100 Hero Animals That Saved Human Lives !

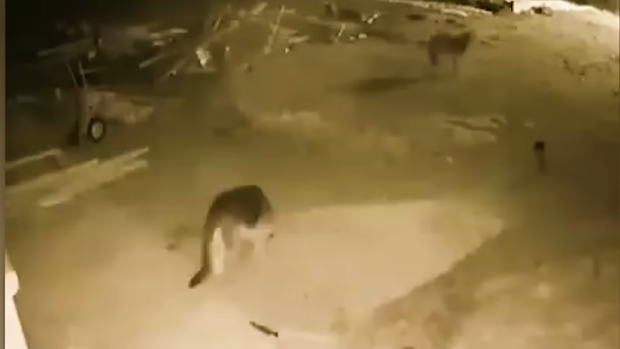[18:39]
So when this dog had to protect his home from a wolf intruder, he literally risked his life in order to do so.